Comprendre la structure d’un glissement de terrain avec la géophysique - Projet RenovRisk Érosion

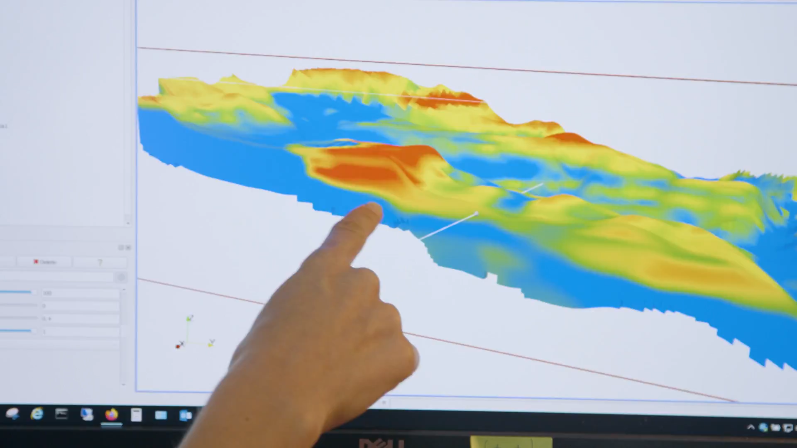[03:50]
L'idée, ça serait en effet de venir confirmer l'hypothèse qu'on est deux surfaces de glissement de terrain
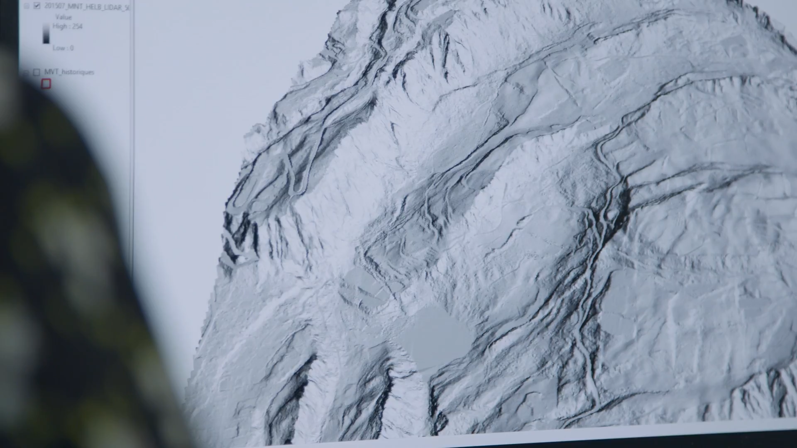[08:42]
Une cartographie fine de ce glissement de terrain, connaître sa structure interne, connaître les circulations d'eau,